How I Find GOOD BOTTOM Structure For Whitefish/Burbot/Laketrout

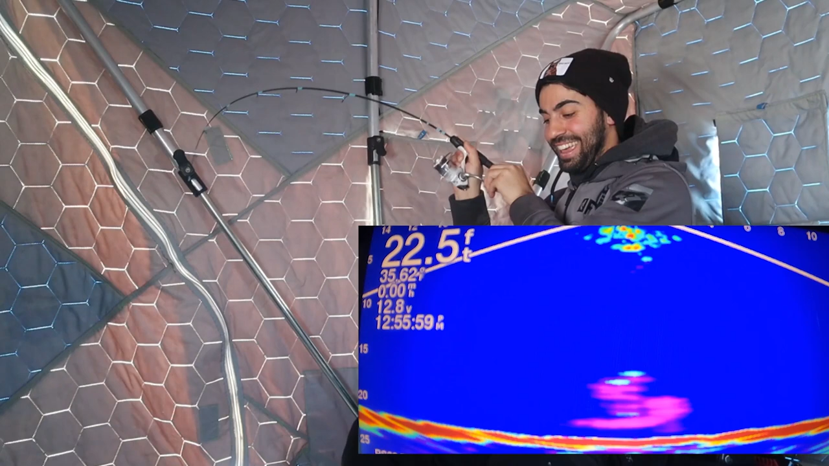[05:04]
On screen: depth 22.5 ft
I was like, there's one. Boom! Oh, that's a big one.